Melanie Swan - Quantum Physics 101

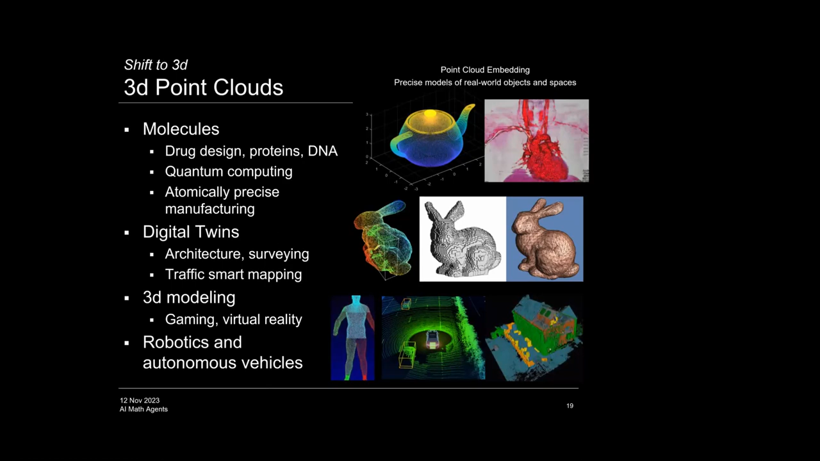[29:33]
And then of course robotics and autonomous vehicles. So modeling point clouds in real time in self driving networks has allowed us to progress in that domain. So modeling molecules as graphs, the sin more a little bit more detail.